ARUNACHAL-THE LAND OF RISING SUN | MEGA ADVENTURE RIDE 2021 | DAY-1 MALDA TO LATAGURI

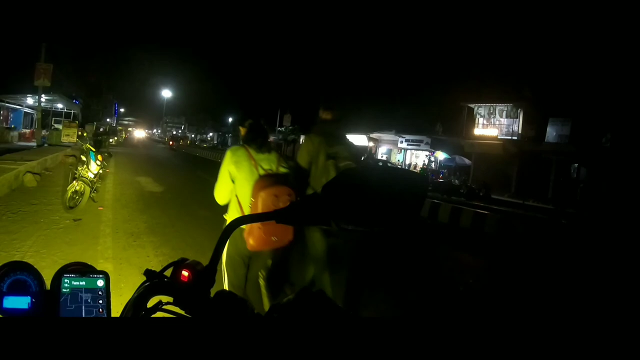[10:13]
এখন আমরা উদলাবাড়ি ক্রান্তি রোডে আছি, এটা হচ্ছে উদলাবাড়ি মোড় সামনেরটা।
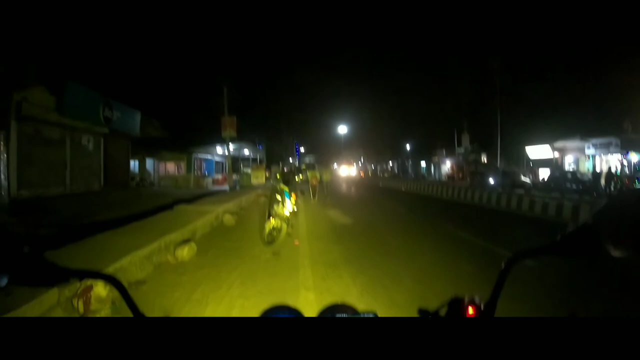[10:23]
এইখান থেকে আমাদেরকে যেতে হবে ডান দিকে। এখনো পর্যন্ত যা রাস্তা বাকি দেখাচ্ছে 19 কিলোমিটার, 30 মিনিট এখনো টাইম লাগবে, আধা ঘন্টা,
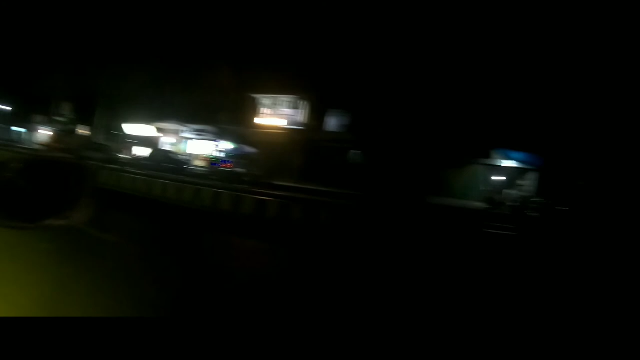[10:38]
দেখা যাক কখন পৌঁছাই। আমরা এখন মালবাজার ঢুকে গেছি, দেখুন অন্ধকারে তো দেখা যাবে না।
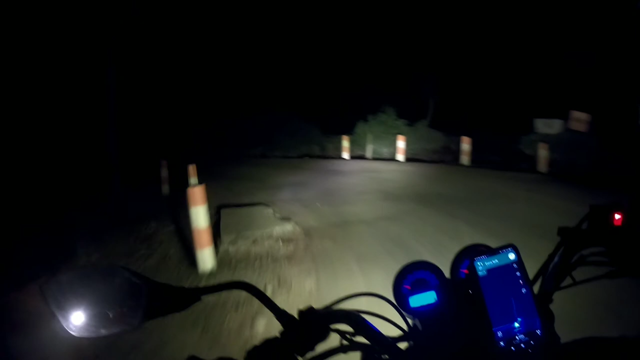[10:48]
এগুলো সব চা বাগান, এই যে সাইডে সব চা বাগান,